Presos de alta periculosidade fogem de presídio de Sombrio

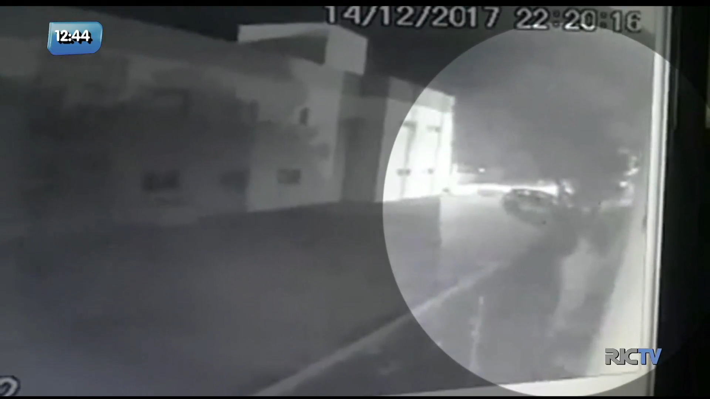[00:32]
Dá pra ver o exato momento que eles descem usando a Tereza, que é nada mais é do que lençóis amarrados, coxas amarradas e dão no pé. Tá percebendo ali na direita do vídeo? A gente colocou uma bolinha pra destacar e fica mais fácil de você compreender a cena. Porque tá noite, tá escuro, dá pra ver o vulto. Saiu o primeiro, o segundo tá lá no rapel, na delegacia, e deu no pé.